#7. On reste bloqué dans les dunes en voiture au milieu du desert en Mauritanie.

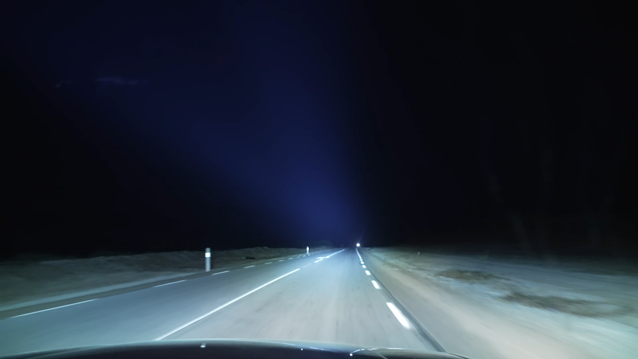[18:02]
T'as des camions sur le bord de la route, on voit rien. C'est déjà pas malin de rouler de nuit de base. Mais on n'avait vraiment pas envie de se poser dans une auberge.
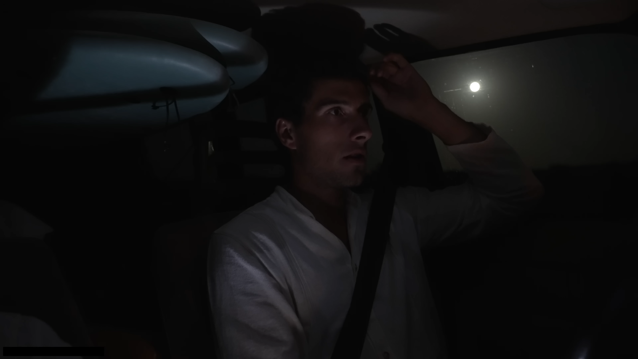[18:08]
Donc là, on est vraiment content de la voir. Genre là, regarde ça, regarde ça.
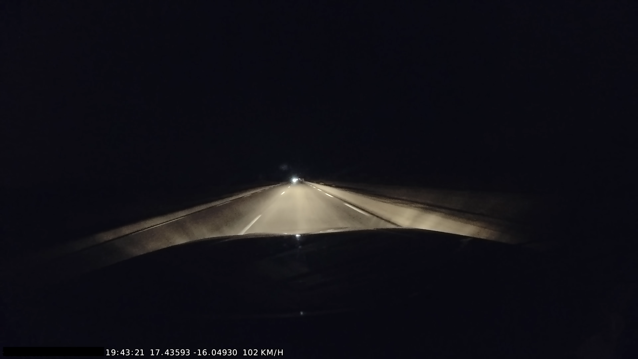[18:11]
Une vache. Il y a une vache qui traverse.